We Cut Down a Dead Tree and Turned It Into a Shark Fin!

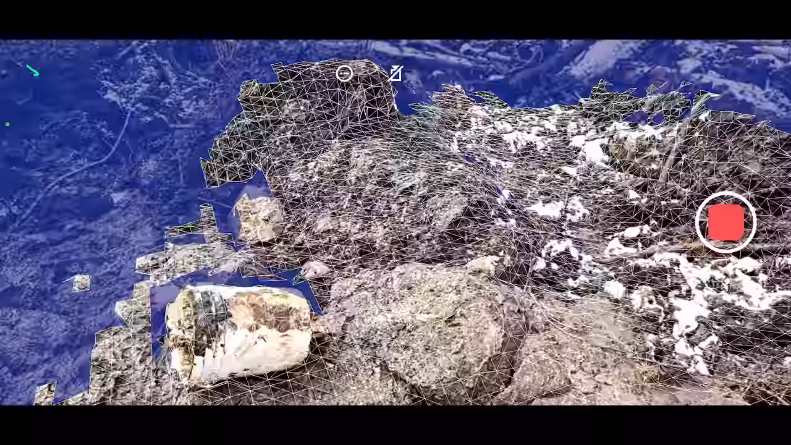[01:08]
So, just like I did with the Cant Cedar landing drop, I scanned the mud pit with my phone to get a 3D model to work from.